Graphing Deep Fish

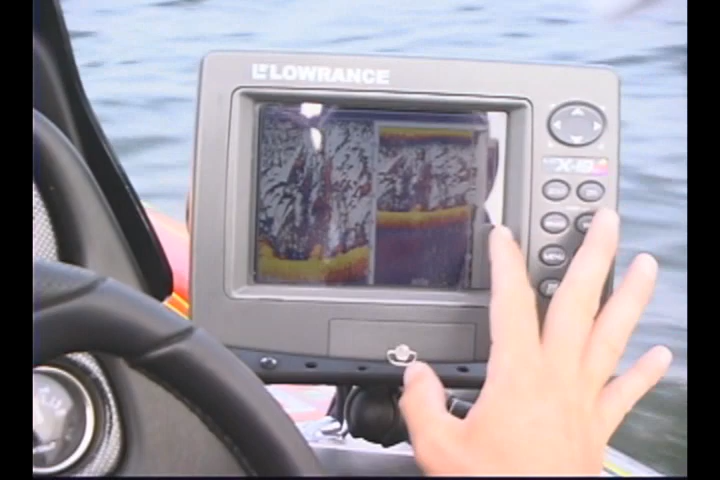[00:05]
And when the fish are feeding on a hump, you'll know for sure.
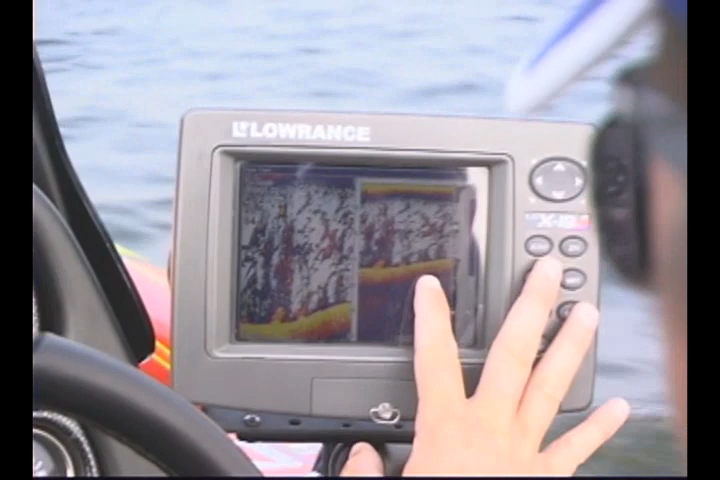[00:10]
They come up, see it's 28 foot deep right here. We're going to start coming up the hump right now. I'm going to go across the hump. I'm just going to check to see if the fish are on top of the hump.
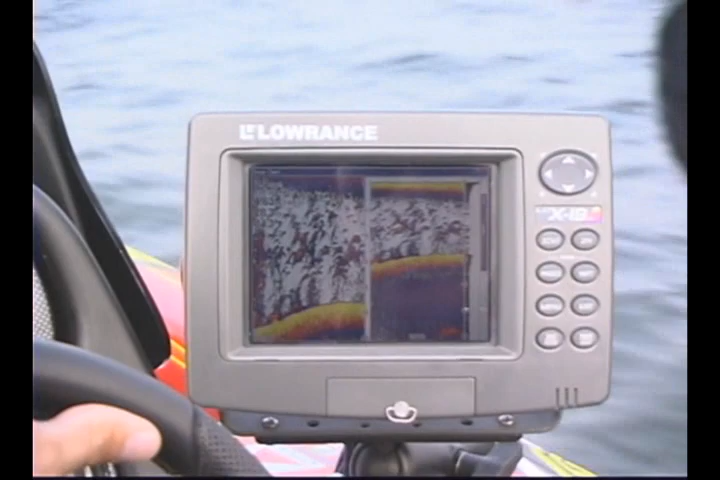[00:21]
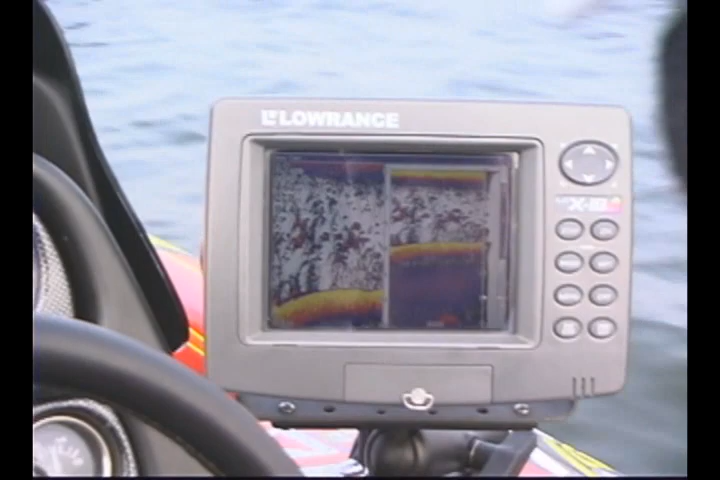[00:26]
The good thing about this Lawrence X-19, with the color, you can see the harder bottom.
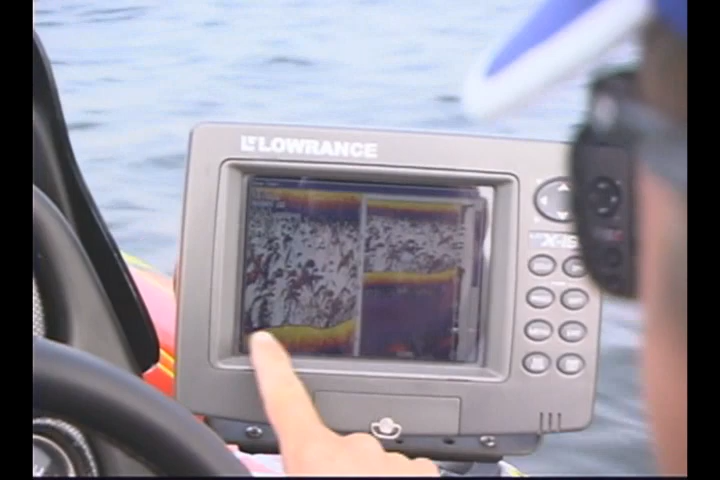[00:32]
It's yellow. Now we're coming up the hump now. We're just marking a few fish suspended here. What I'm looking for are these fish right here. See how they're right on top of the structure?
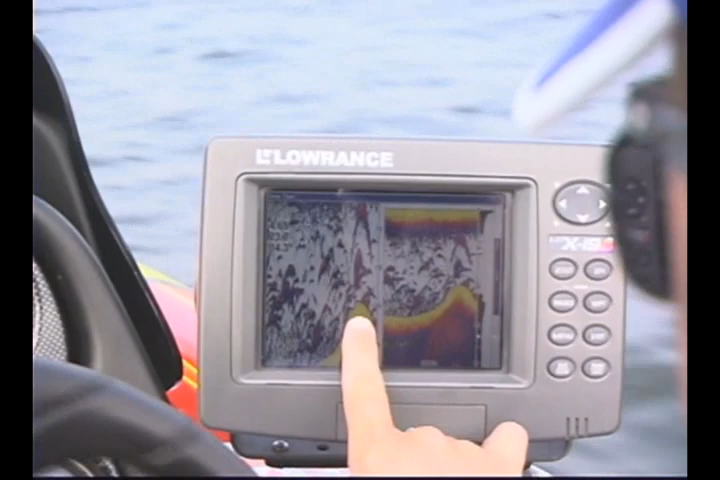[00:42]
There's two and there's two on the side. But these three, there's actually three. One, two, three right there on top. That's the fish we're targeting. That's the fish I'm looking for.
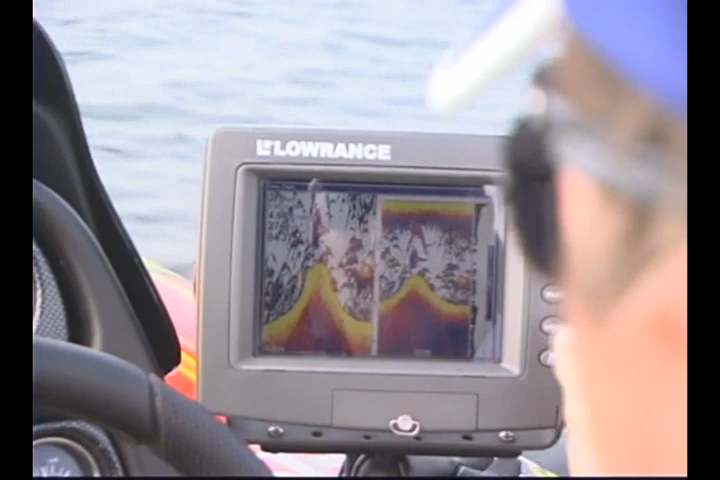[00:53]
If you look off to the side of the hump, there's some bait fish here. Some fish suspended around the bait fish.
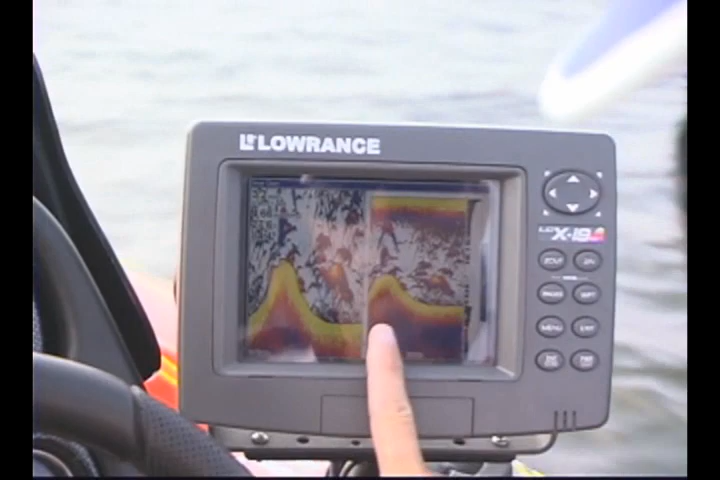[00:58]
But the fish I'm worried about are these fish right here on top of the hump.
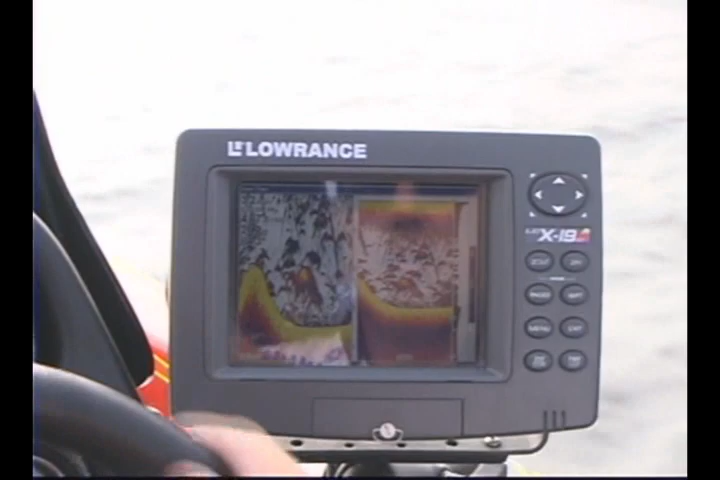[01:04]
So now that I've come off this hump, I'm going to go back up and a little bit further down. I'm just going to see how many more fish are down on this end.
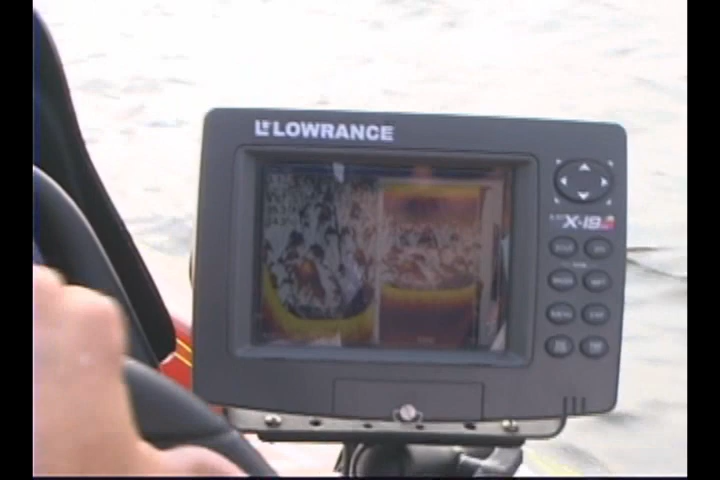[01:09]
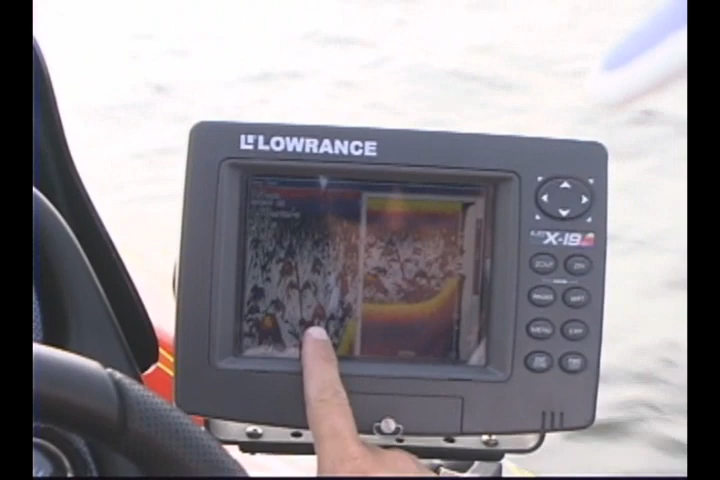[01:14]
We've got a lot of fish off the side here. Now see there's another one right there on top and there's another one right there on top.
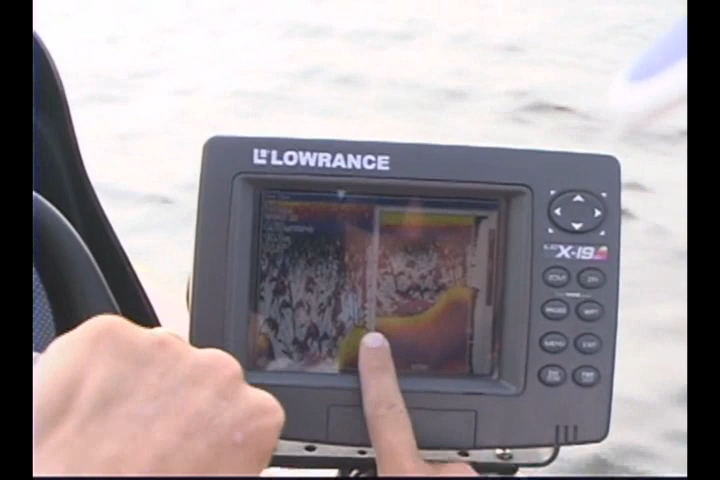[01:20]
Now those fish are catchable fish.
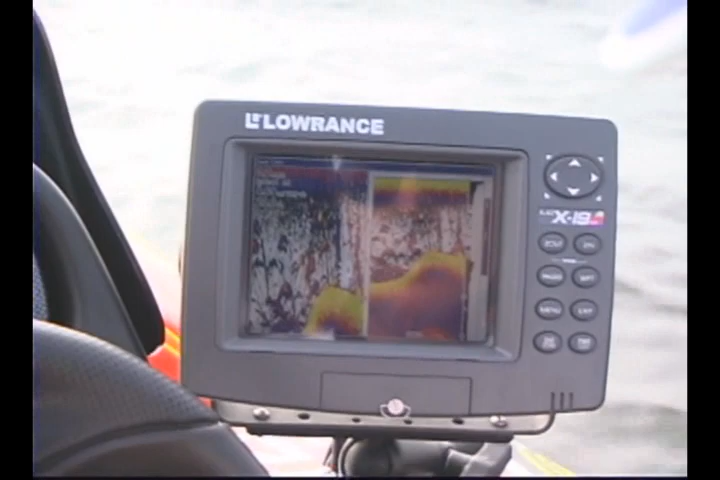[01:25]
Now there's a little stack of them right there on the side.
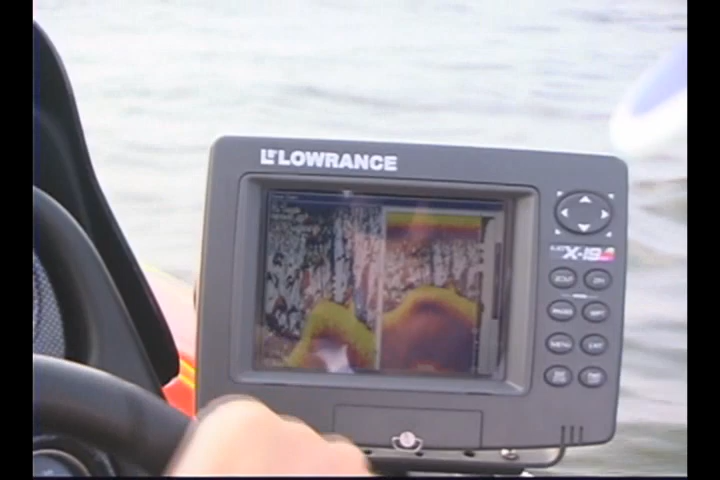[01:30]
But we're going to stop and present some lures to these fish and see if they'll take them. Now there's a good one. That's a good one. Yeah.